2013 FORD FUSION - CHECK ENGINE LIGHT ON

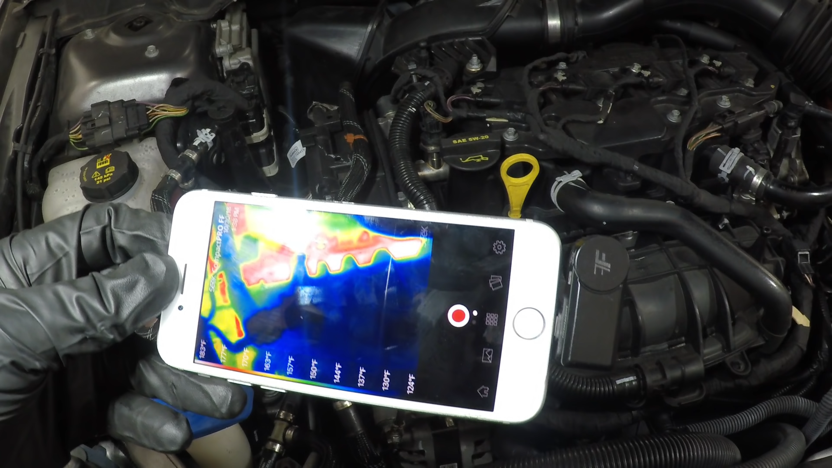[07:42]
on our infrared camera here I want to make sure that I have good coolant flow all across the the circuit so if anything does come up I will put it up but if it doesn't I will keep